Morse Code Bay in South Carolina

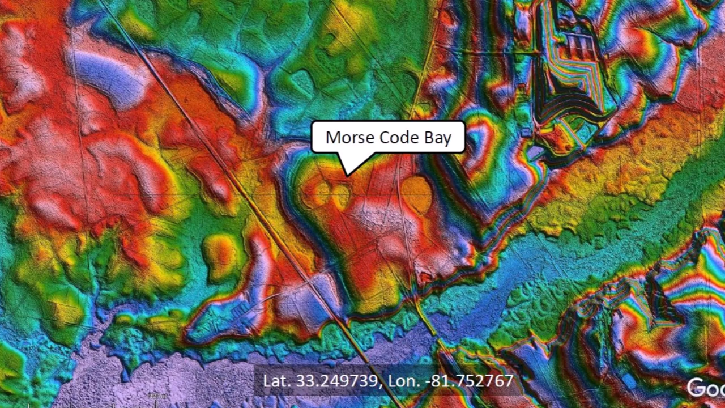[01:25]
The location identified as Morse code Bay is situated adjacent to another somewhat smaller depression.
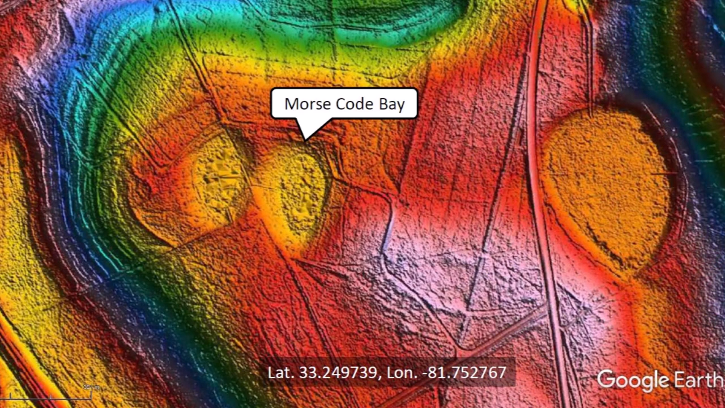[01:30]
The origin of the Morse code name is not known, but perhaps it was derived from the dot-dot presentation of the two side-by-side depressions.
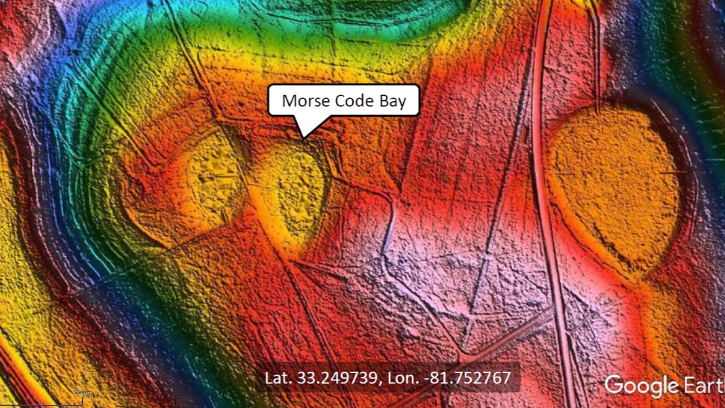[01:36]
Two dots represent the letter I in Morse code.
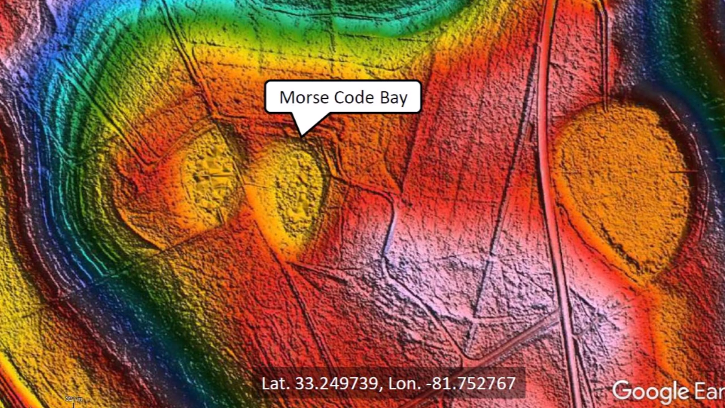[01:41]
The University of Georgia hosts the Savannah River Ecology Laboratory, which has conducted research at numerous bays across the Savannah River Site, including Morse code Bay.
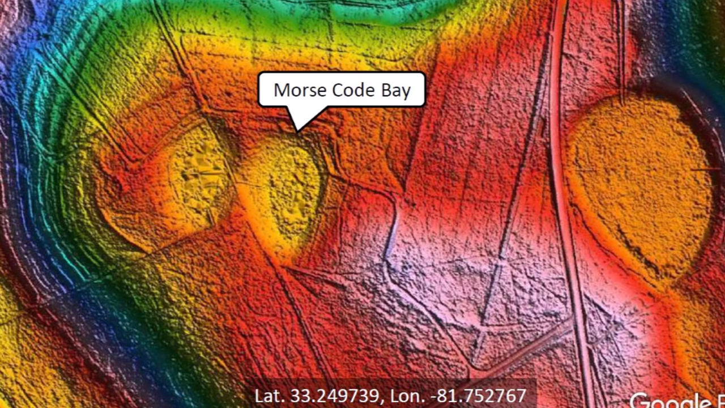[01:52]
The shape of this bays correlates well to what Michael Davias calls the Bay South Archetype.
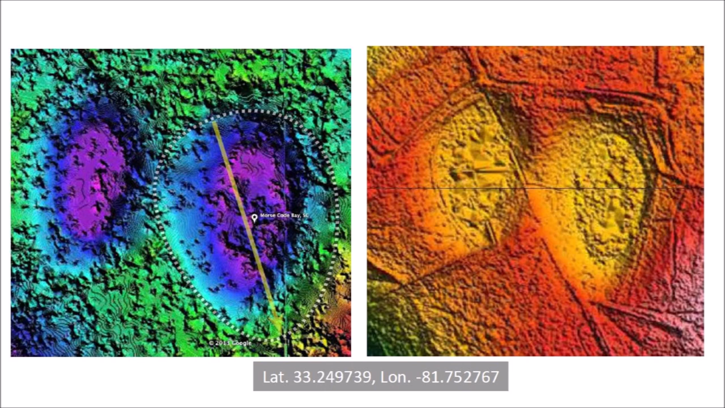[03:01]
The new LiDAR images penetrate the vegetation better and we can see the roads and ground structures more clearly. A transect across both bays indicates that the bay floor is at 44.5 meters above sea level and the bay rims are one and a half meters higher.
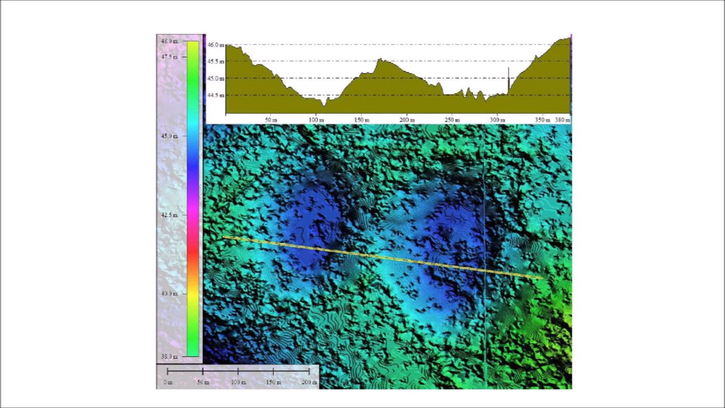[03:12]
It is difficult to estimate the angle of impact for Small Carolina Bays because the formation of the bays is affected by aerodynamic resistance during reentry from a suborbital space flight,
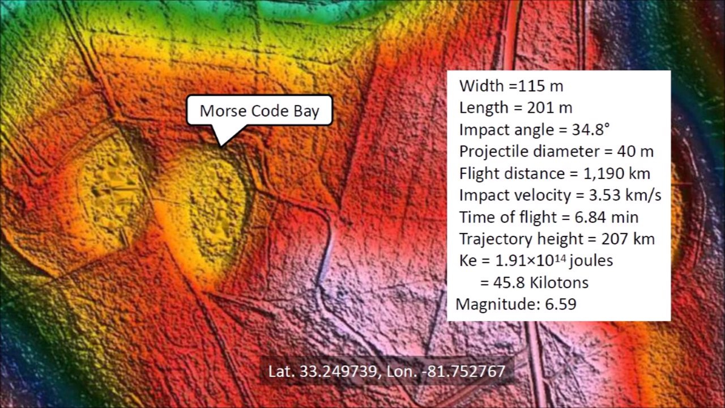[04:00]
The time of flight was 6.84 minutes and the trajectory height was 207 kilometers above the surface of the Earth. The impact energy was equivalent to 45.8 kilotons of TNT, which would have caused seismic vibrations of magnitude 6.59. Exploration of the Carolina Bays can take you to unexpected places. I did not expect that Morse code Bay was the site of a nuclear research facility.